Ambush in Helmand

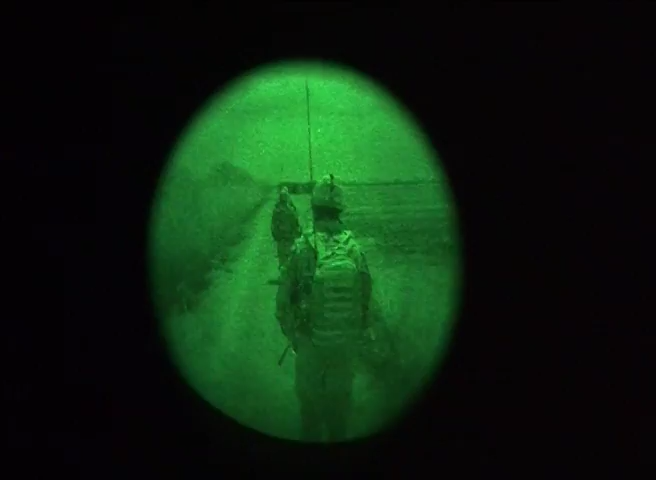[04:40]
Fifteen hours later, the platoon leaves, using darkness as a cover.
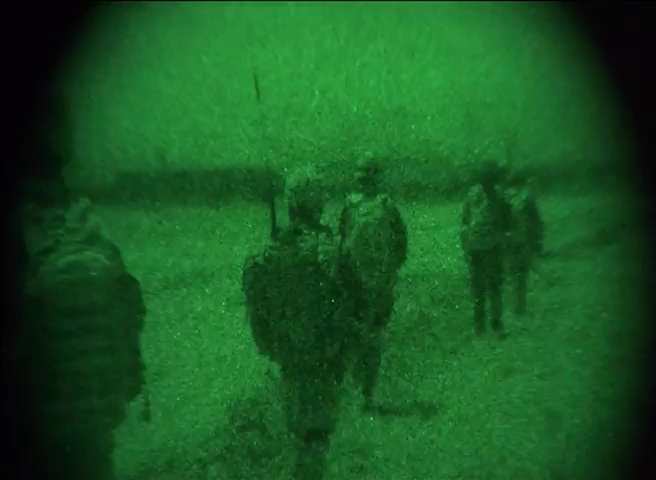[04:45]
So, good insertion, good act. We got two kills, including, I'd say, a sharpshooter.